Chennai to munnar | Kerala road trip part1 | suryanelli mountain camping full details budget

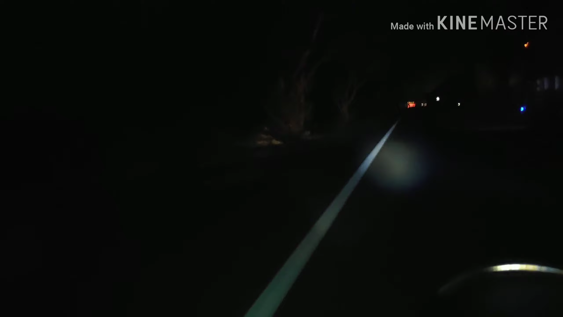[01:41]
I don't know, the headlight lamp is very low. It's on the high-waves. So it's a little secret.
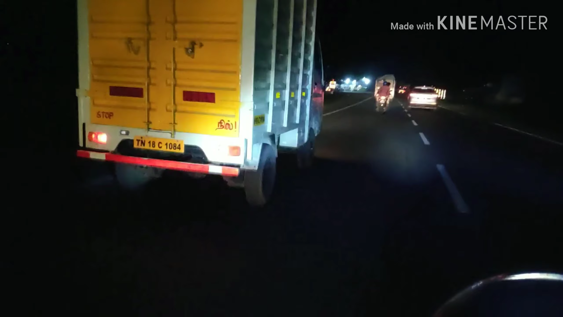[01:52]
So guys, now we are at 80 km. We are at a reserve. Because of that, we went to a speed petrol.
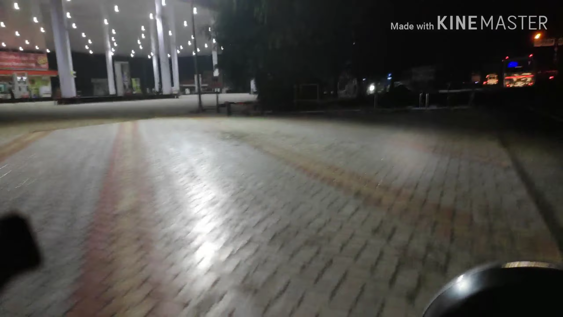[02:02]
We went to a way stop. It's a way to go to 80-100 km. That's all. So I'm going to go to normal petrol.